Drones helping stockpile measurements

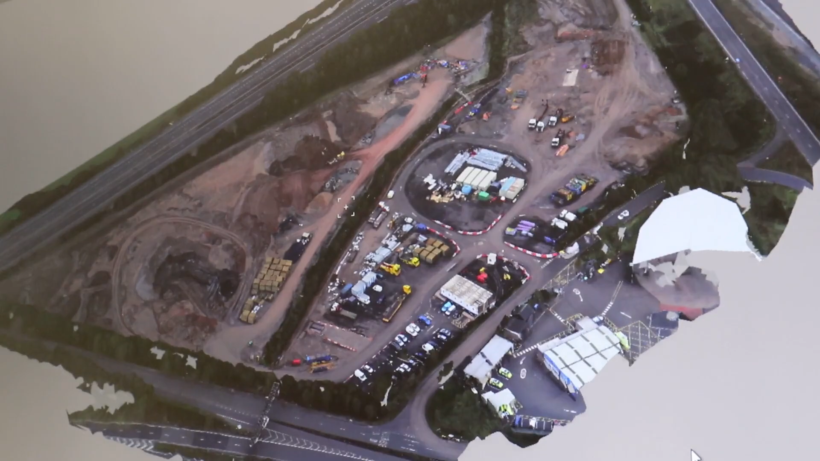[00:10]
So we've essentially overflown the compound using a double grid,
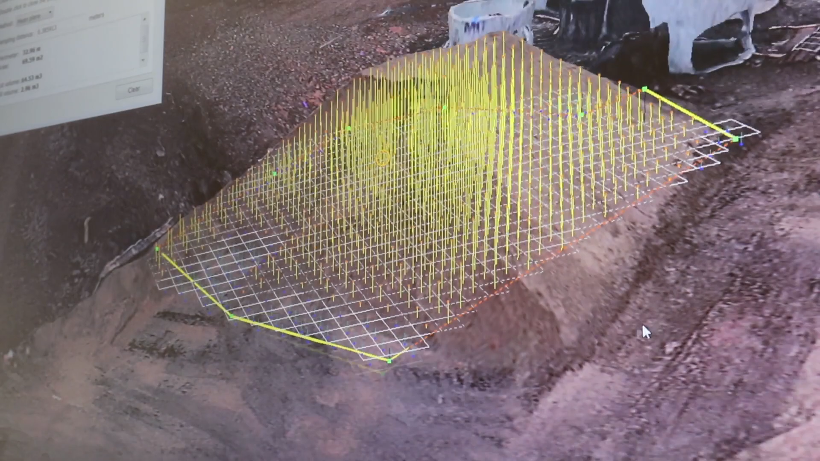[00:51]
And the level of accuracy for material measurements is good enough for this kind of project.
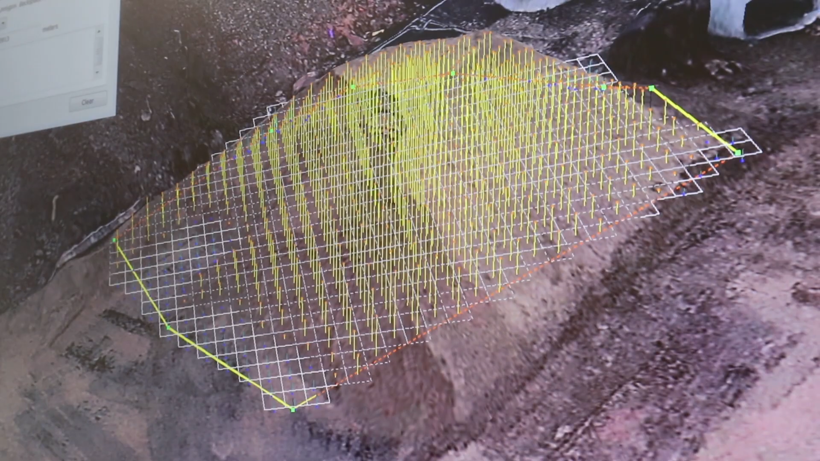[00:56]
Obviously, if you were to measure it using traditional means, you get much more accurate measurements,
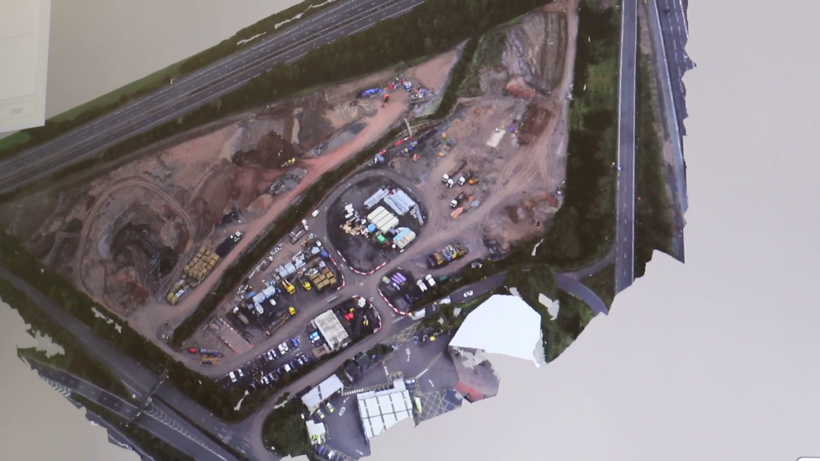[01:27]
This flight took 15 minutes and two hours to process,